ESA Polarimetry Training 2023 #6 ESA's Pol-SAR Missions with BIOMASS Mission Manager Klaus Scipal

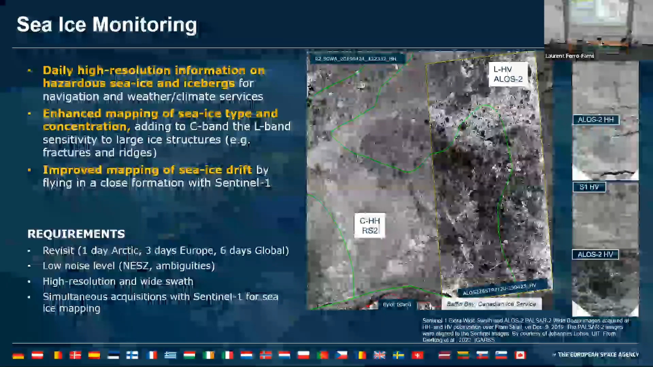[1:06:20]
Ah, Baffin Bay, yes, thank you. From Baffin Bay, so on the left-hand side, you have the C-band image from Radarsat. On the right-hand side, you have the ILOS image. And already in these two images, you see that you see some differences in the structure.
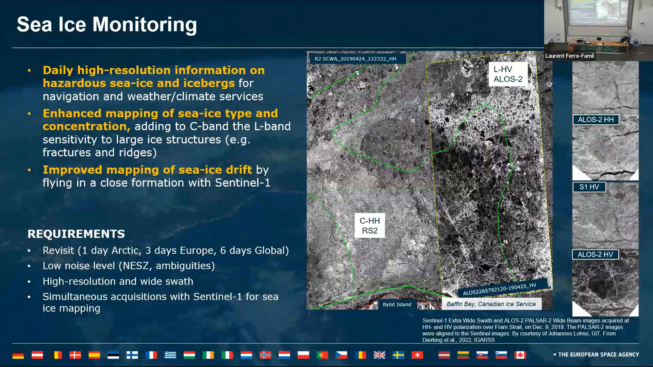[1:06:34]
So L-band really helps you in the sea ice classification, the type of classification. But not only that, the second advantage of having this L-band system is also that you can fill a temporal gap.